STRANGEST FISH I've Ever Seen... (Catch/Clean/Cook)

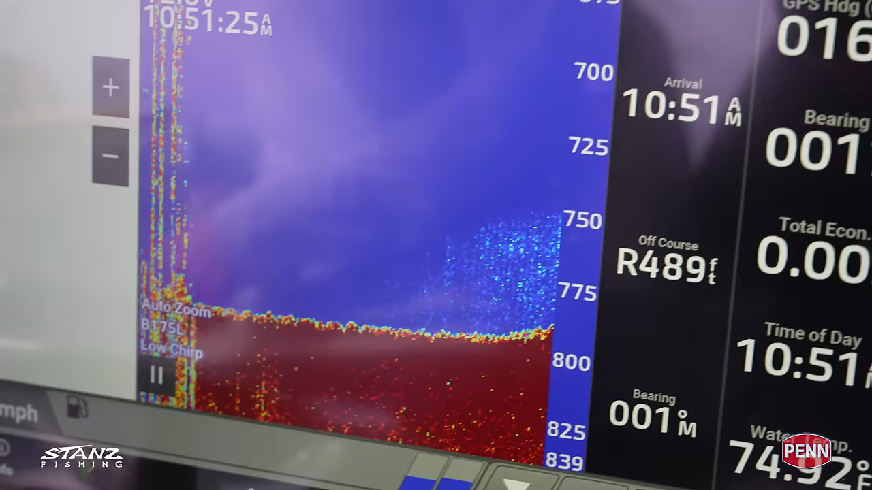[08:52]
It's like we're out here drifting. We started about 800, coming up this little ledge here, but you can see all that bait there.
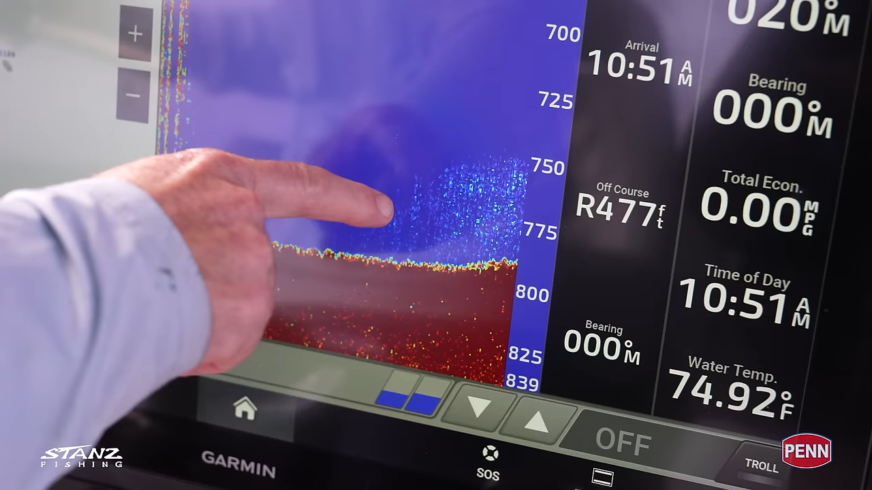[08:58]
On screen: water 74.92°F
You know, within 50 feet of the bottom, 750 right down to 800. Nice little ledge here,
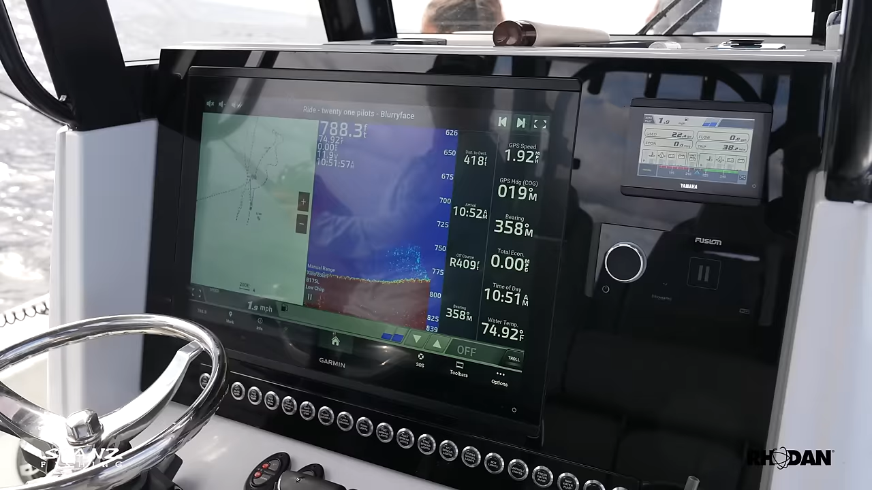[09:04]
On screen: water 74.92°F
but this foot has the 1kw airmar transducer and the Garmin screen's there, so we're coming up the ledge. We are in the zone.